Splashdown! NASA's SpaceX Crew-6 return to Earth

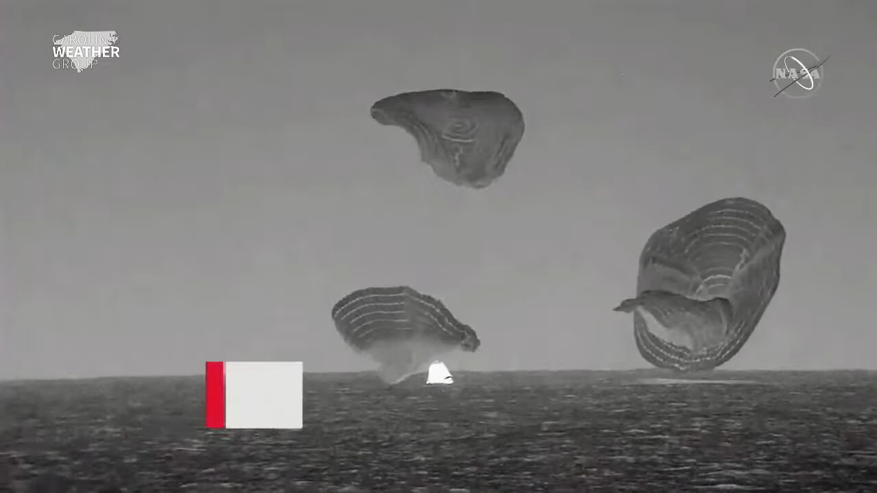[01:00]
Dragon Endeavour has now returned home. NASA astronauts Steve Bowen, Woody Hoberg, Sultan Alnayadi, and Andrei Saldayev.
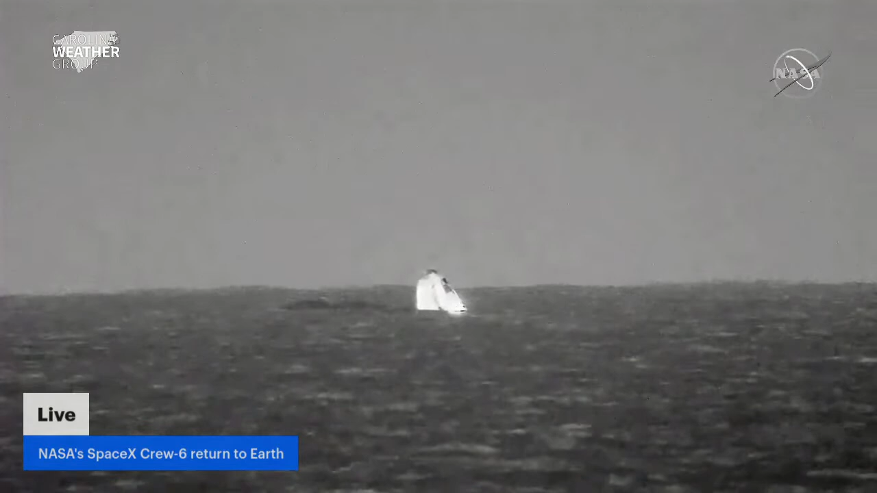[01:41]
Woody, Sultan, and Andrei inside the Dragon. You see the recovery forces and some of the views that you're seeing. Of course, these views being provided by the recovery vessels. You saw there was a helo deployed, providing some visuals and lighting of the Dragon capsule.